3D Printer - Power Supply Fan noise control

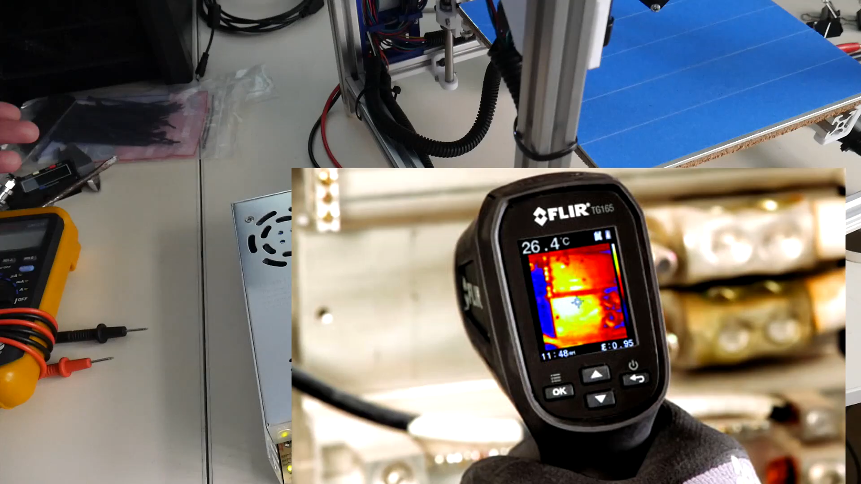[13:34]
On screen: spot 26.4°C
That would be great in this particular use case. The case of the power supply is still room temperature. It's only a little warm down at this section.